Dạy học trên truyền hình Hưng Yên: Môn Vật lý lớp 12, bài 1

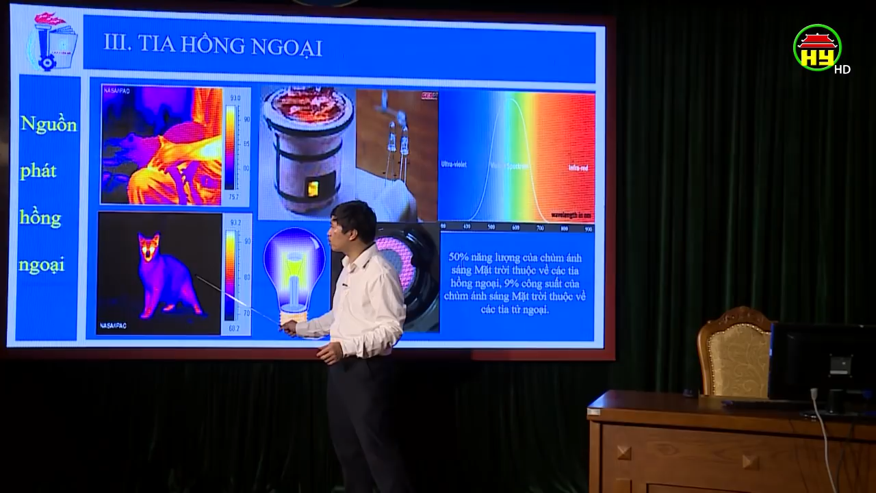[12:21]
vào khoảng 9 micromet Các động vật cũng vậy Tuy nhiên trên cơ thể động vật không phải tất cả mọi điểm trên nó đều có chung một nhiệt độ Và các bạn nhìn thấy so vào thang của nhiệt độ này Thì các bạn thấy là vùng mặt của con mèo nó sáng hơn Chứng tỏ ở đó nhiệt độ nó cao hơn
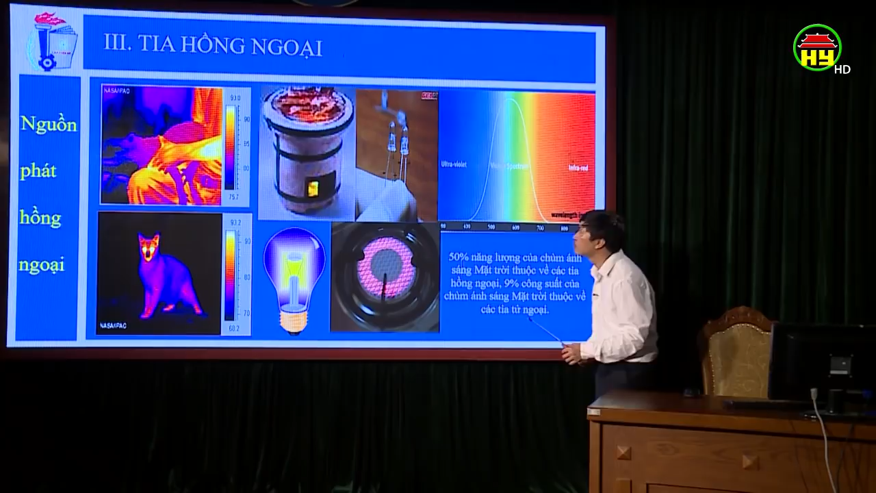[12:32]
Các bếp như bếp than, bếp ga Cũng là nguồn phát tiên hồng ngoại Bóng đèn, sợi đốt và đèn nét phát tiên hồng ngoại Cũng là những nguồn phát tiên hồng ngoại Tuy nhiên chúng ta có một nguồn phát tiên hồng ngoại rất lớn Đó là mặt trời Người ta tính rằng là 50% năng lượng của chùm
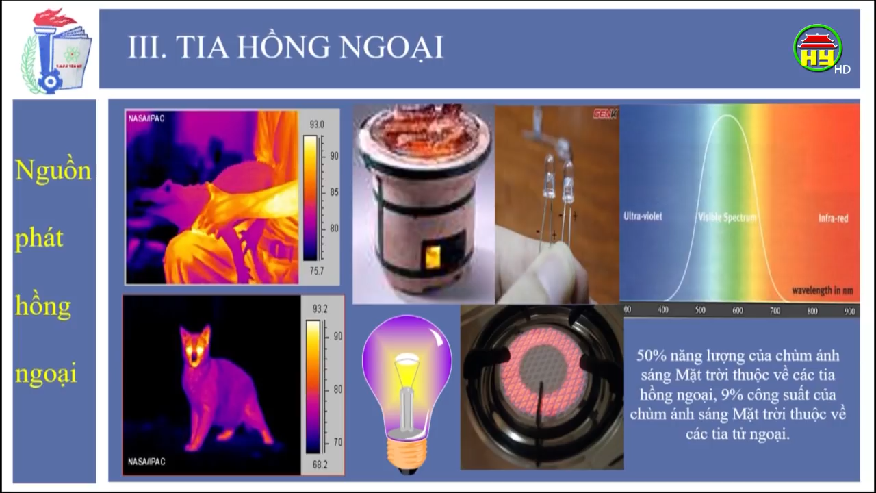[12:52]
sáng Mặt trời thuộc về tiên hồng ngoại Và 9% công suất của chùm ánh sáng mặt trời thuộc về tiên tử ngoại Và trái đất chúng ta được sợi ấm Được sợi ấm bởi tiên hồng ngoại
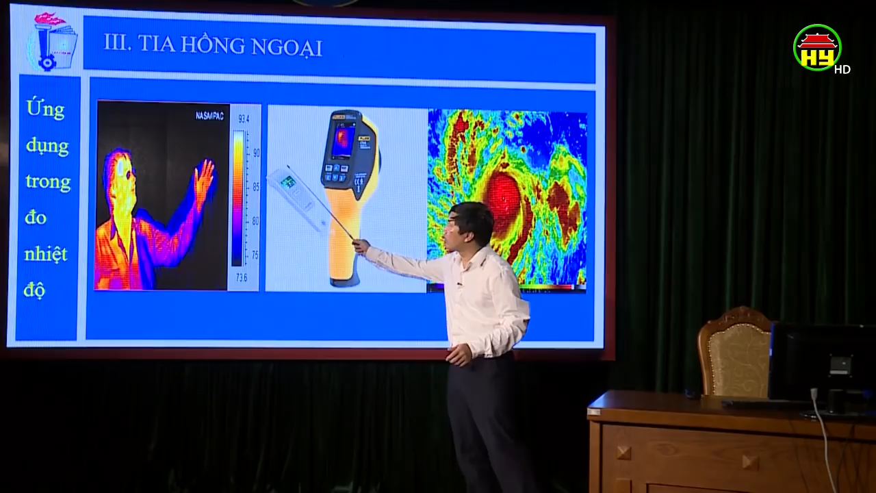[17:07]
Chắc các em đã quá quen thuộc Với cái đo nhiệt độ Do đợt vừa rồi Chúng ta Đến trường mà phải thường xuyên Kiểm tra thân nhiệt
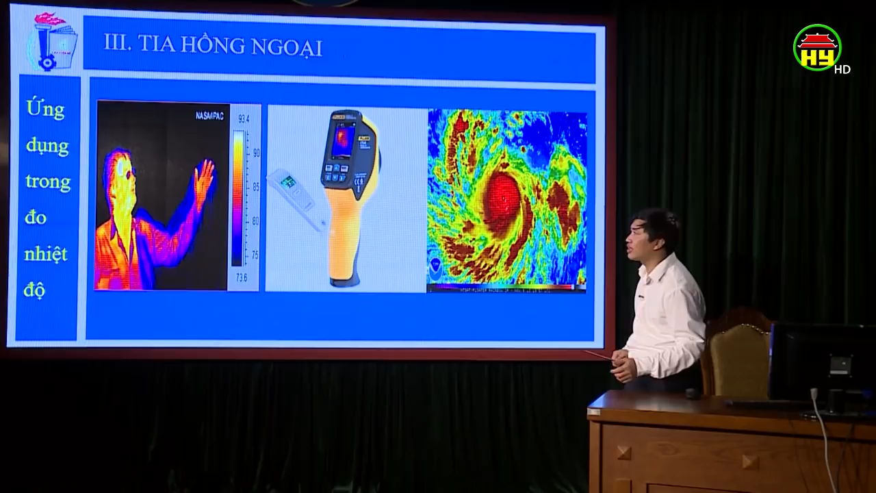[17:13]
Tuy nhiên nó giải thích được Một cái điều Mà đầu giờ chúng ta nói Đó là gì Đó là chúng ta Do cơ thể người Phát ra những bức xạ hồng
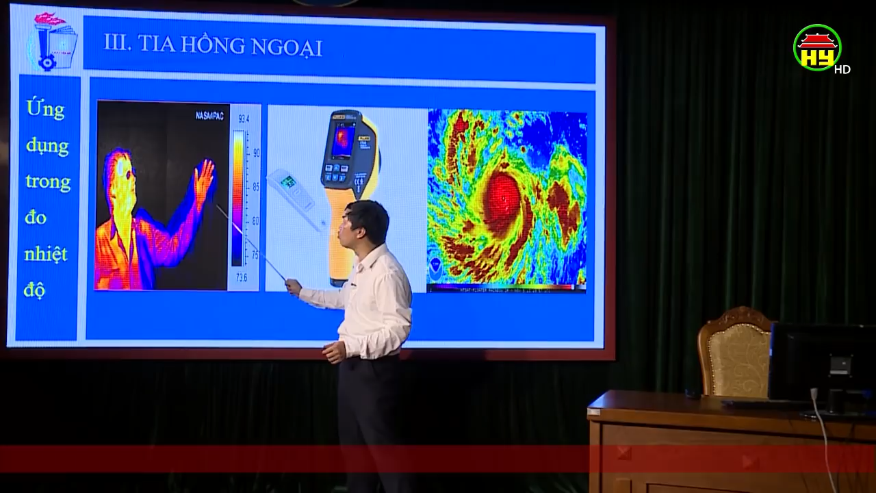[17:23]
ngoại Mà camera hồng ngoại Thì này có thể thu được nó Chính như vậy Ta có thể nhìn được Cái tay Ở trong cái túi Mà bình thường Chúng ta không nhìn thấy được Còn ở đây
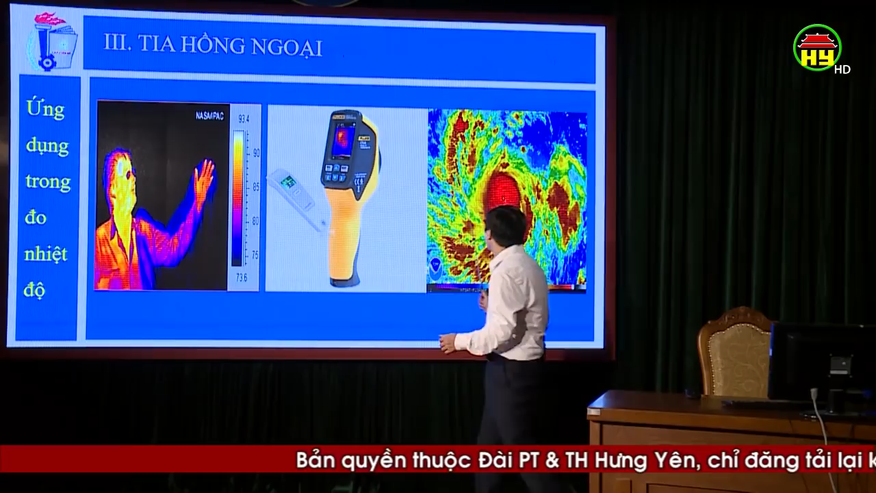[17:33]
Ở đây là ảnh chụp Một cơn bão Bằng ánh sáng hồng ngoại Bằng ánh sáng hồng ngoại Ngoài ra thì chúng ta thấy là Do máy bay Chuyển động Và cũng là tạo ra Một cái nguồn nhiệt lớn Cho nên là
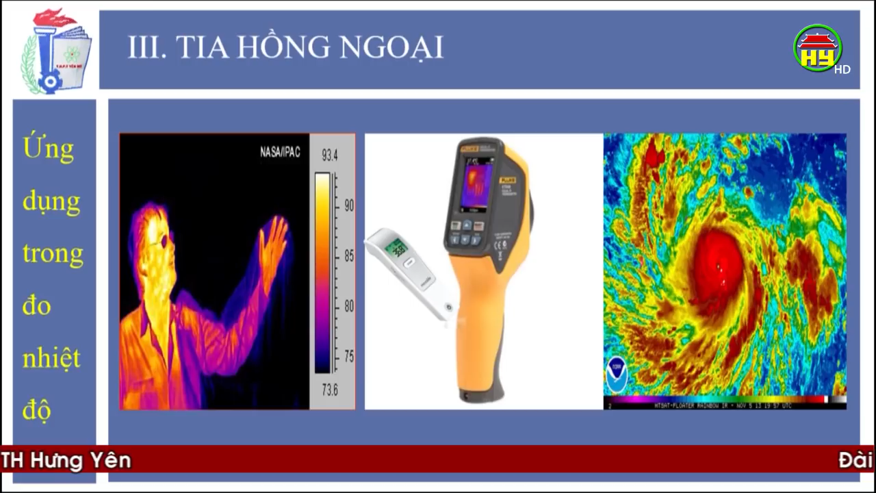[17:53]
Người ta Chế tạo ra Các cái tiên nửa tầm nhiệt Dựa trên cái cảm biến Về hồng ngoại